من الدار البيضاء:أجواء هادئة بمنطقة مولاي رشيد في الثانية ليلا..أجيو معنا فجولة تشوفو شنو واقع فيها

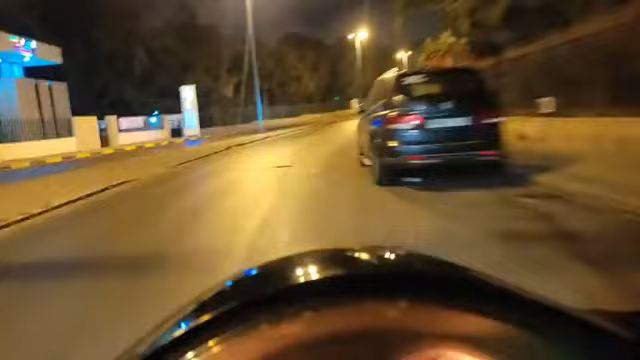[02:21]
فكرة هاد الحديقة اللي على اليمين سميتها غينيا، فهي فيها شي أمور خطيرة.